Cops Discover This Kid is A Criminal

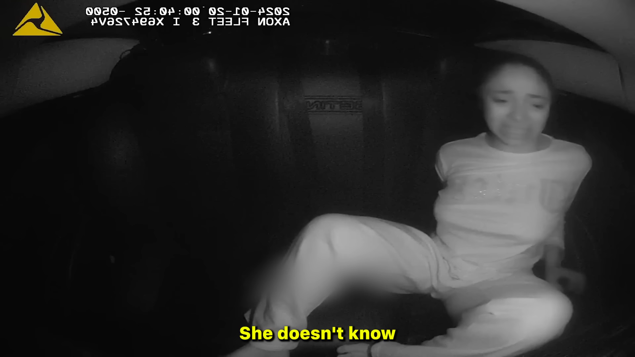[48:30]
She doesn't know. This is so unfair. You're arresting me at my house. I threw rocks in my own yard. It's on video. It's on video. It's on video.
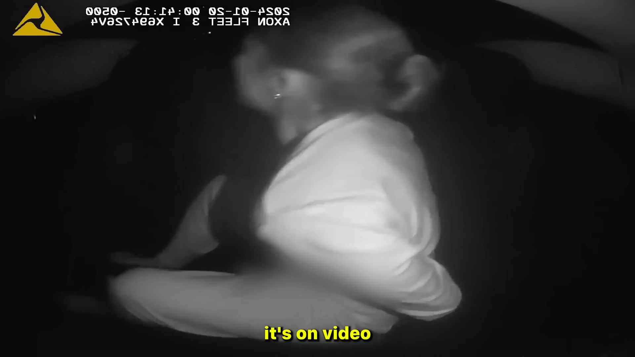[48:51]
It's on video. You can't get away with it! It's on video! It's on video!